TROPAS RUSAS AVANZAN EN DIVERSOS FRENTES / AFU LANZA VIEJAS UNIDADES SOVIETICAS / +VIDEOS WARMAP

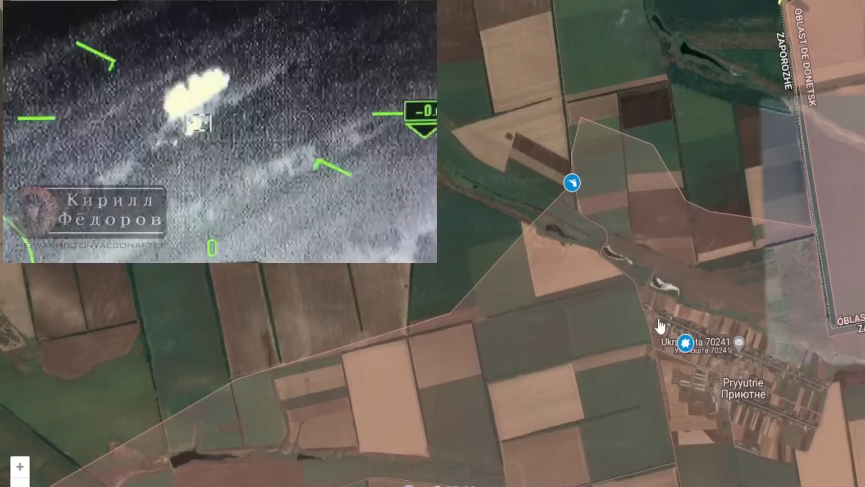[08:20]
priyuvne los cuerpos de agua lo cual se refiere el informe son estos que vemos acá 1 2 y 3 cuerpos de agua allí